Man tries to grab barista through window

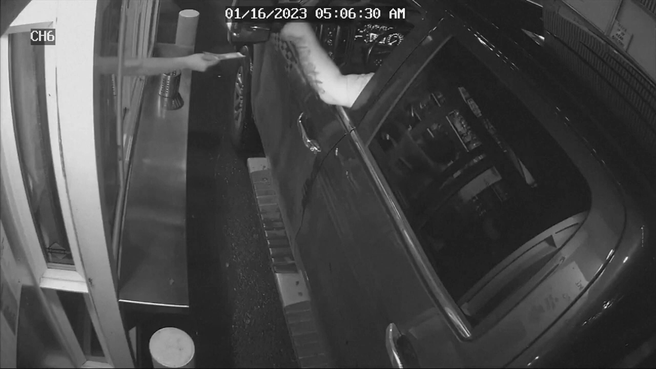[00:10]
What you see here, a woman trying to hand back change, but instead of taking it, the man there in the car grabs her wrist and pulls on her. He also seems to be trying to loop a zip tie around the woman's head.
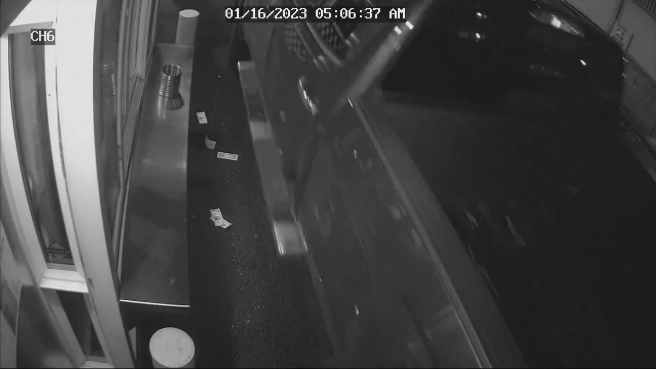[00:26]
So thankfully, she did manage to pull away, and then the man drove off.